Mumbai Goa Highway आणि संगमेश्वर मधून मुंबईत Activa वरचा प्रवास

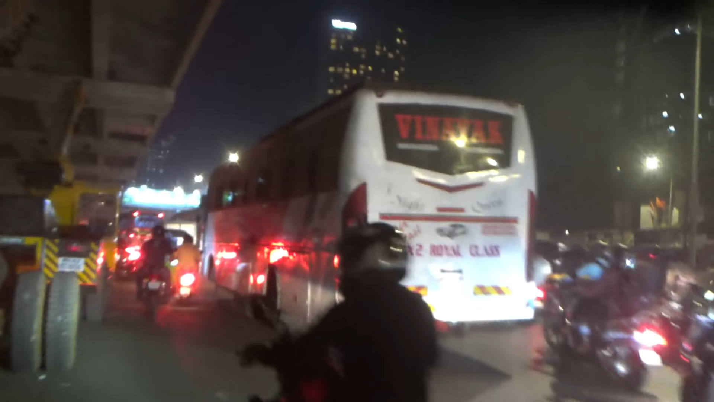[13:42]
बकते है जबर्दस ट्राफिक आइग रहाए कारान मी मानगाव जाला थोड़ासा कामेरा ओन नहीं जोड़ासा